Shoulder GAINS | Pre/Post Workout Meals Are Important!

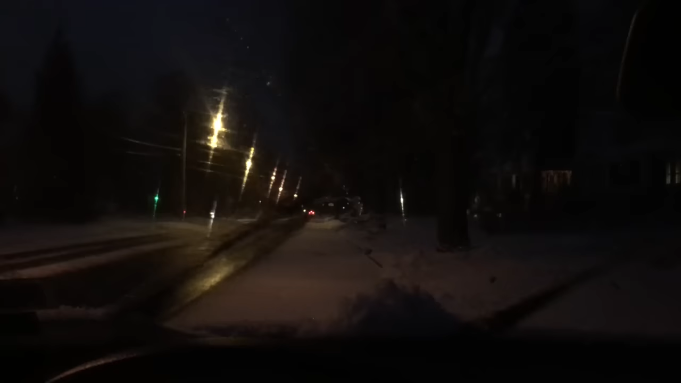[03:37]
Let me see. I still got the fluid. It's not frozen or anything. So, that's good. Look at that snow.